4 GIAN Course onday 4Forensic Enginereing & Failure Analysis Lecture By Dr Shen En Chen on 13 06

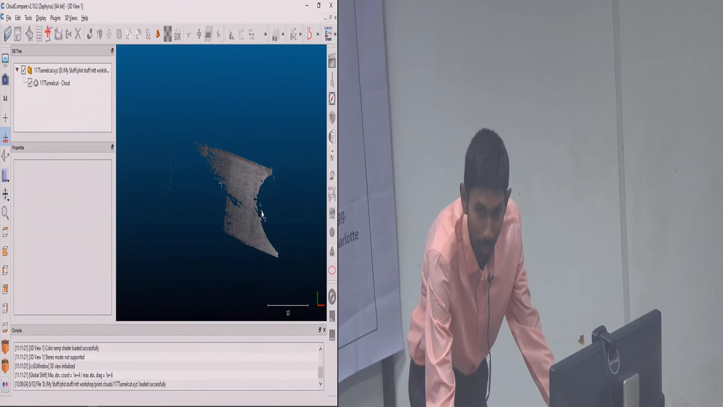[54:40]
How do you decide on the standard?
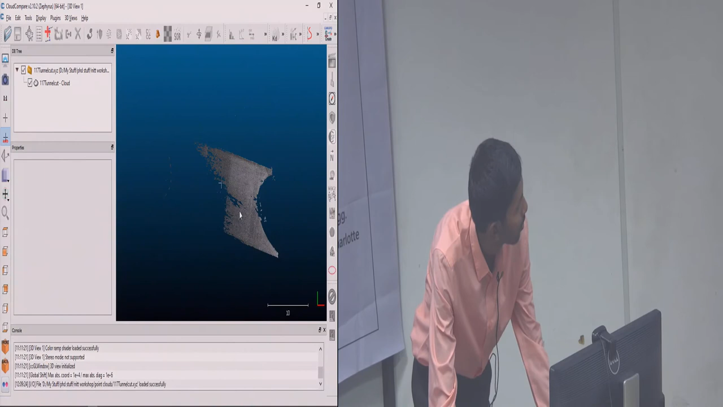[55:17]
So we have left click with to rotate the data.
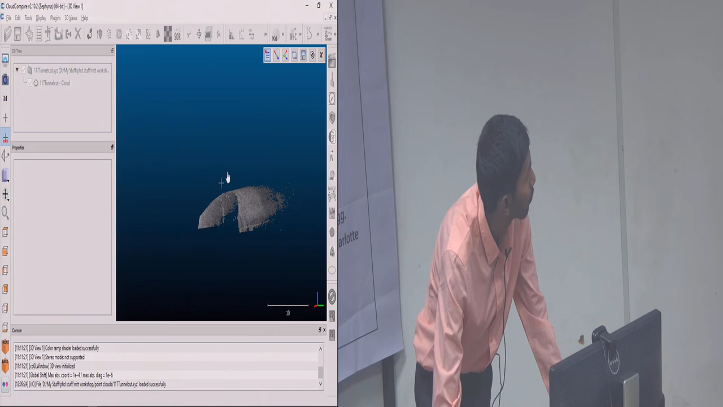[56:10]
So he's trying to find out, you know, what is the physical dimension of this.
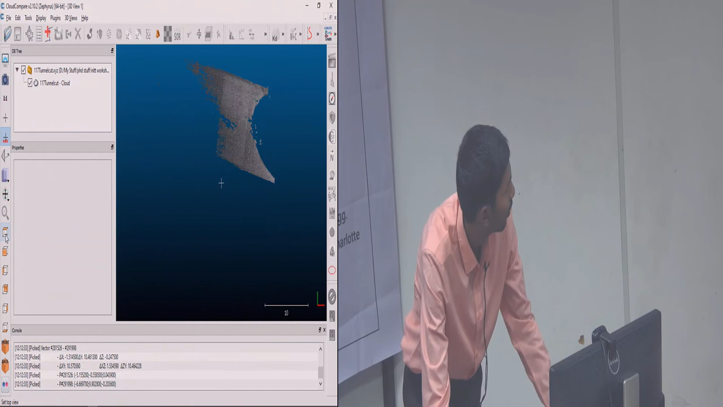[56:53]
say, top view or side view,
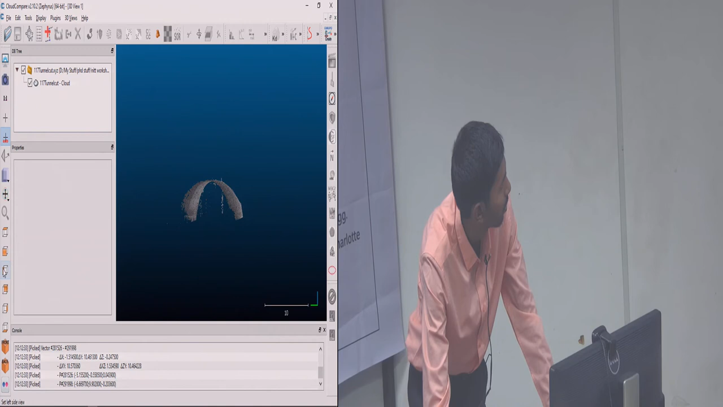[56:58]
left side, back, various other views.
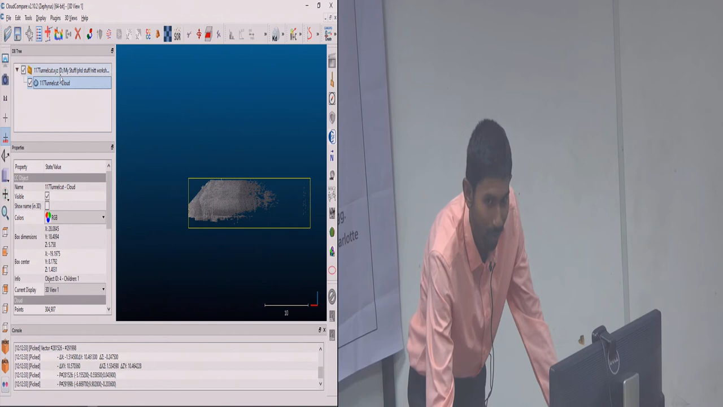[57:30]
So for now this is our database tree. We can use right click to delete it or toggle visibility. So in case you have loaded so many points and you have trouble finding out
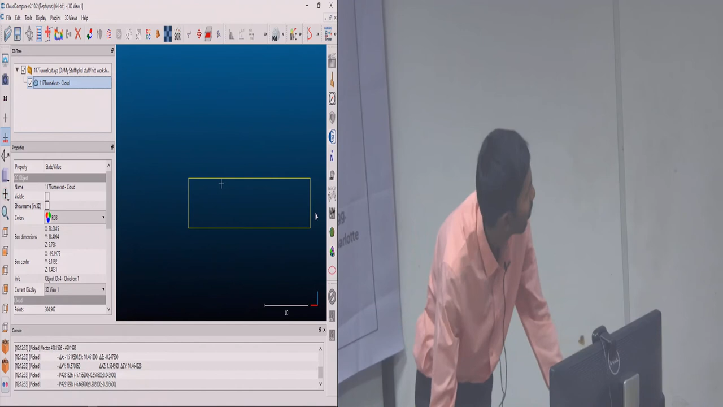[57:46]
where each cloud is, you could use this.
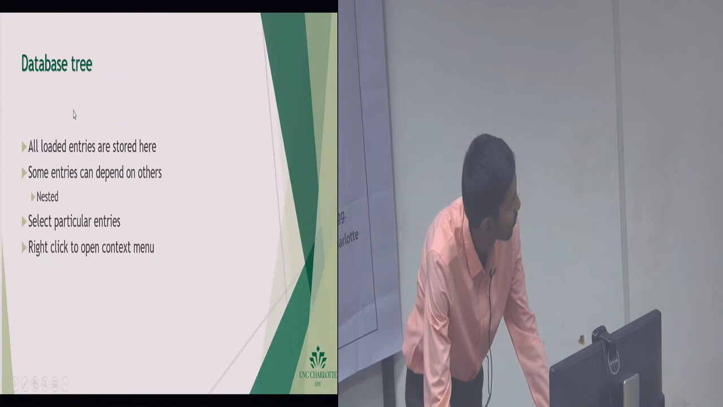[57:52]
Now segmentation.
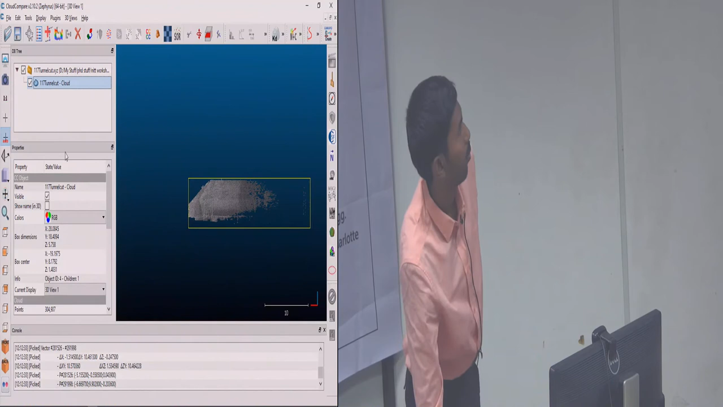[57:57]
So we could use segmentation to cut what we don't want or cut what we just want.
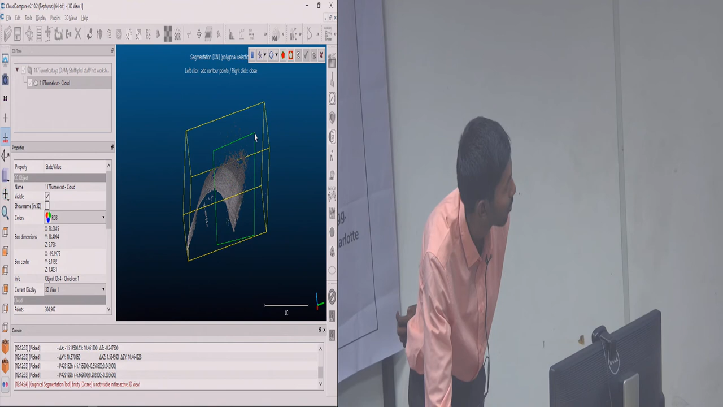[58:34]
and right click to exit. And I could say if I want to segment in or segment out. For now I'm selecting segment in.
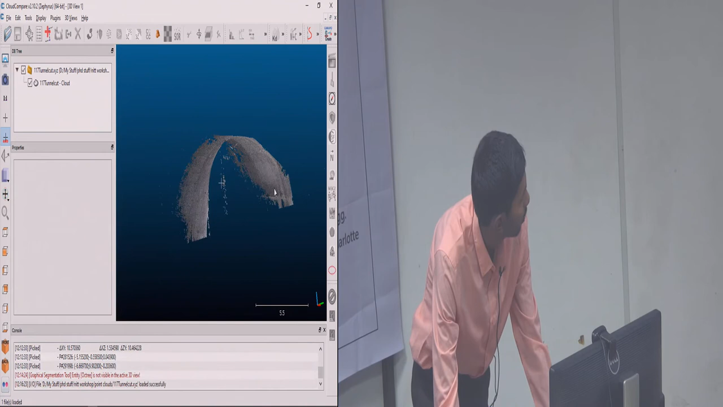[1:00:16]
So to find the distance between two points, we have to select what point cloud again.
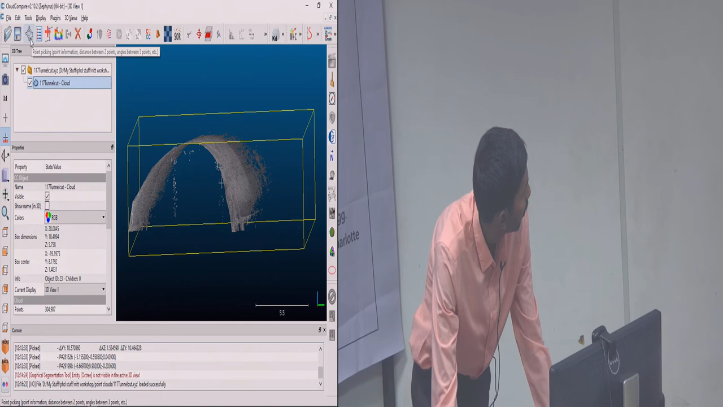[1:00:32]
And I select point picking. So point picking would give you point information, distance between two points, angle between three points. So if I click this, I'll open this menu, and this menu will give me the properties of one point. and this would give me distance between two points. This would give me an angle. So if I want the distance, I select this option.
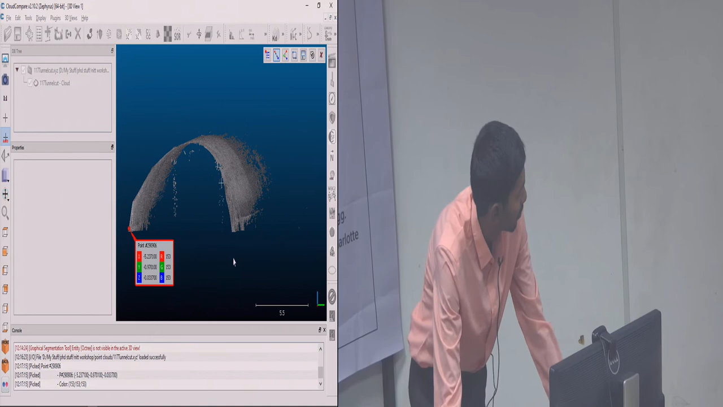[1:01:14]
I choose a point here, and it says it's point number 29906. And
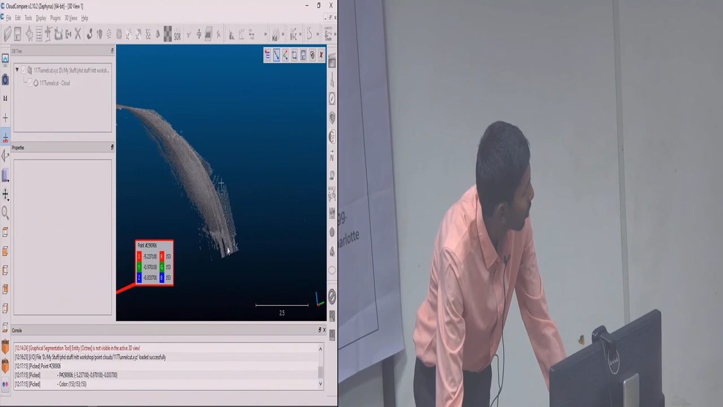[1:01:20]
so this gives me the distance.